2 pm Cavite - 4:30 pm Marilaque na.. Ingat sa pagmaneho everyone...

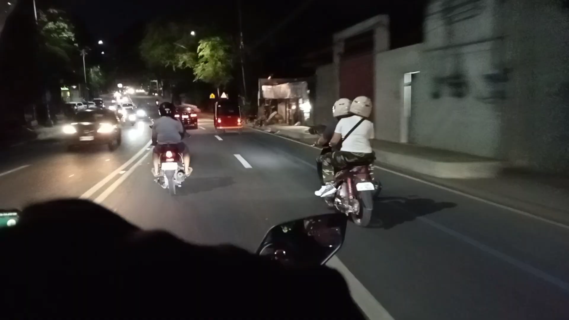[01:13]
Diretso na. Kanina doon sa may bandang Robinson, medyo traffic.
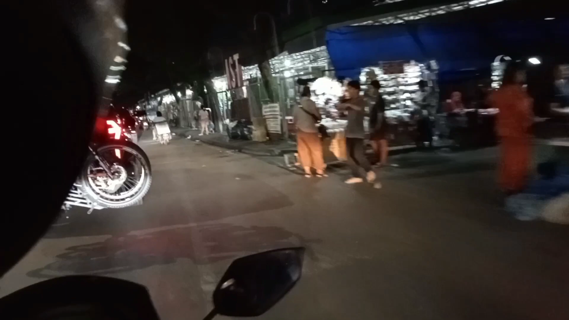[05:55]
So dito tayo sa Taytay Changian guys. Ito yung sinabi ng Taytay Changian.
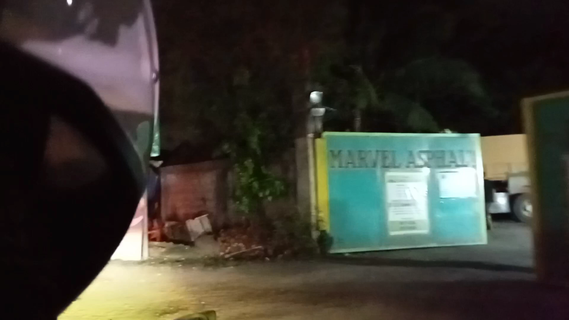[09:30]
Marami dito, ito na area na to. Kaso hindi natin maano kasi ang dami mga tricycle.
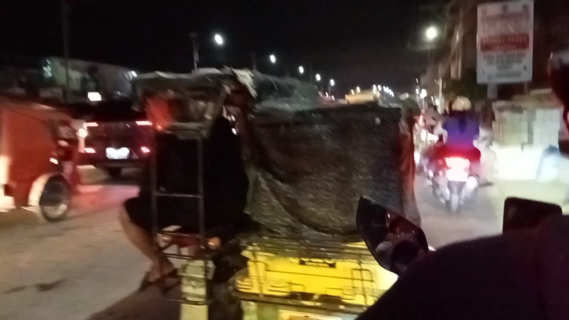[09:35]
Ayan, tricycle pa more.
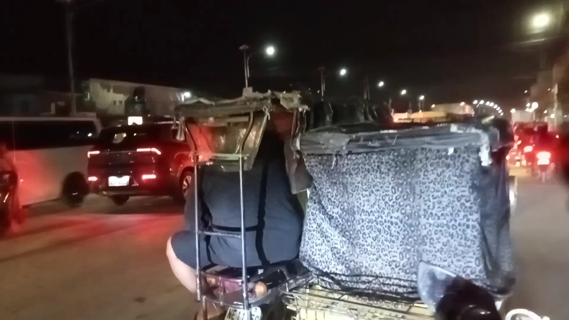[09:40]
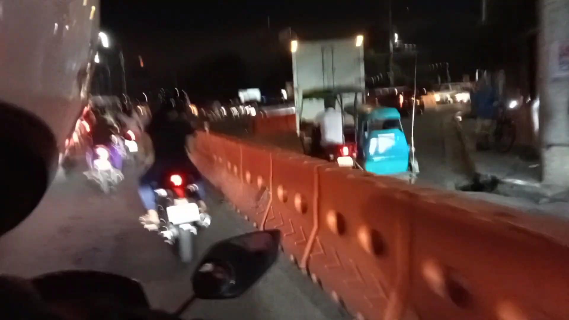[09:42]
Traffic na kuya, hindi namin alam mo.
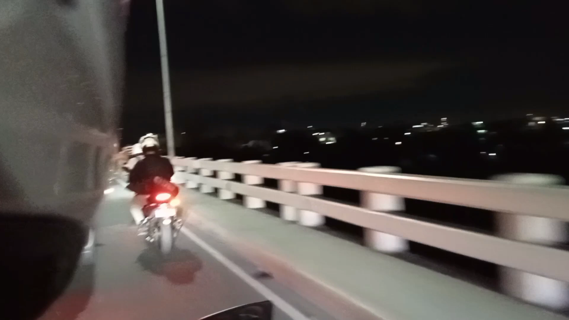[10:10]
Guys, akala mo yung lupa kasi puro napupuno na ng ano, mga water lilies na ano.
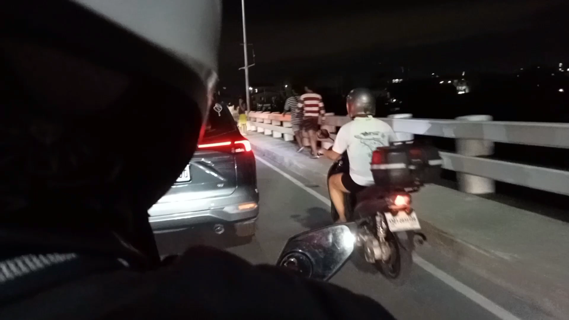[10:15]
Parang wala ng tubig na makikita.
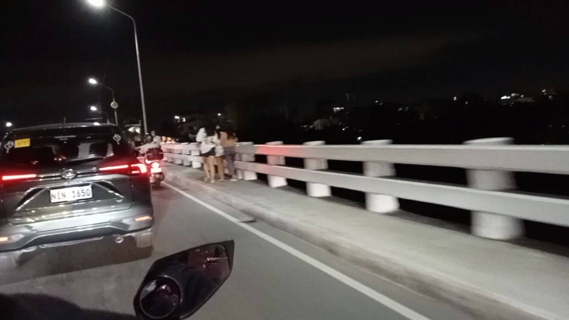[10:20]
Ano talaga dito sa ano? Kadalasan talaga dito guys, traffic kung lugar na to.
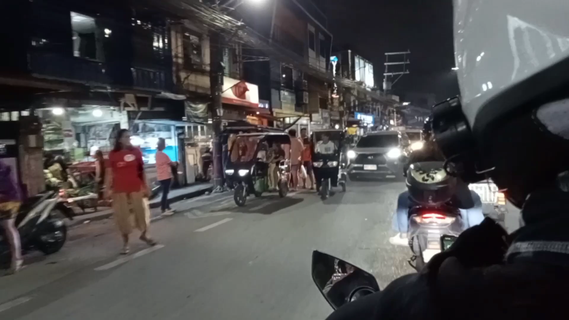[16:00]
Ayan. Halalan na ni Palahalops, guys. Charis. Dulo nito is yung ano, may pabutang LTO at saka patawid tayo ng Bayani Hand Road sa may Heritage Park. Ganoon.
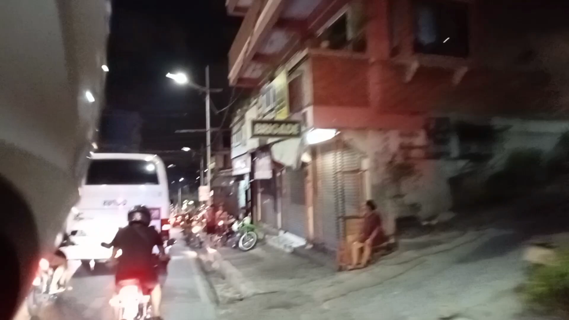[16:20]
Karamihan guys, anong amoy ano, tae, yun pala ano, basura pala. Yung paho naman lugar na to. Yun pala, may nakasunod pala kami ng ano, basura.
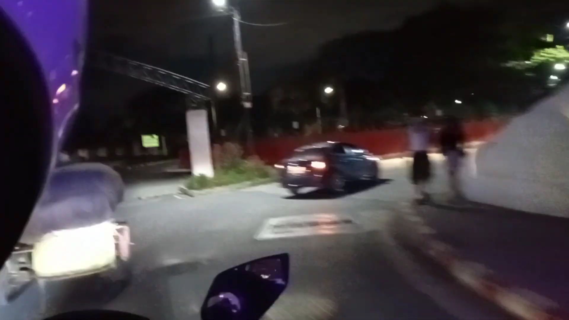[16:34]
Yan guys, nakatawid na kami sa ano. Ayan, ito yung ano guys, Heritage Park.
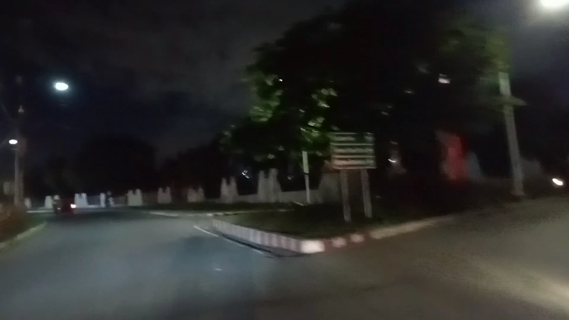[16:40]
Bayani Road. Yung mga ano sa mga military.
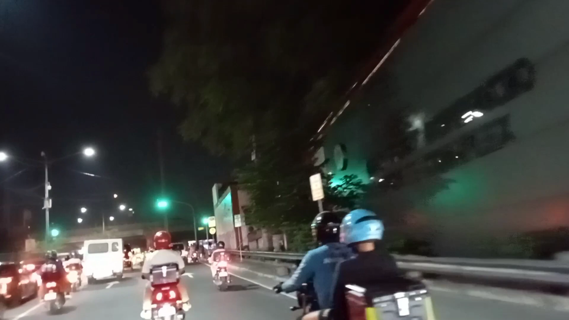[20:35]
Mahirap na magkukuloy ng mga ano kasi, yung medyo tugad dito, lago mga sasakyan. Hindi ko mga ano.
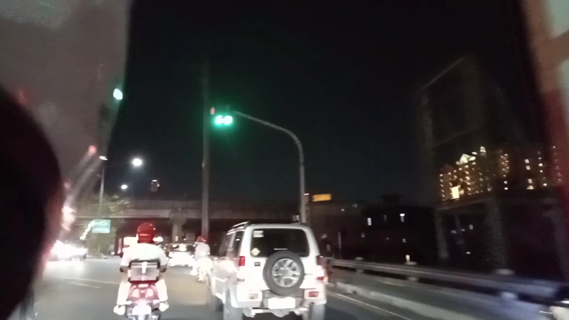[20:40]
Ayan guys! Ayan na kami ng tagi.
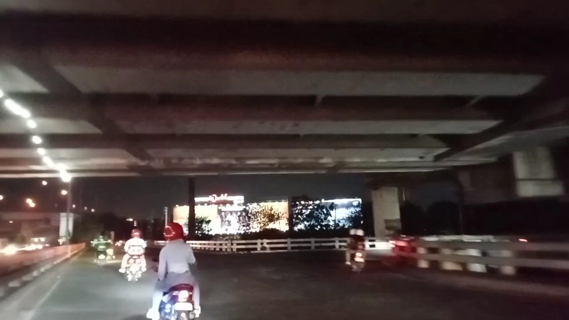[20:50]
Ano lang papasay na. Pero saan ang kami dadaan? Sa Simpabig Station. Yan guys, yan, yan. This is dyan yung ano yung veterans.
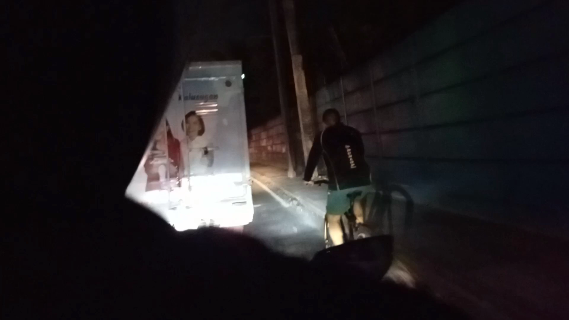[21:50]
Kaya kita-kits na lang guys. Ano, medyo mabahaba na rin po ang video natin.
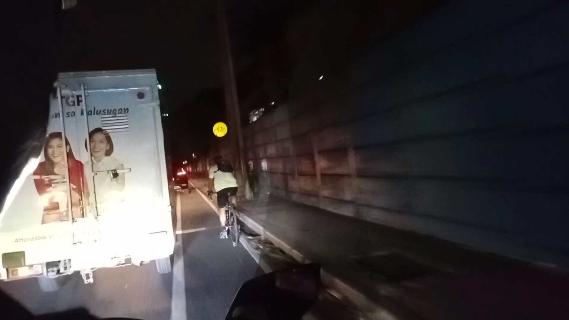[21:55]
Yan, yan pala yung expressway guys. Ouch!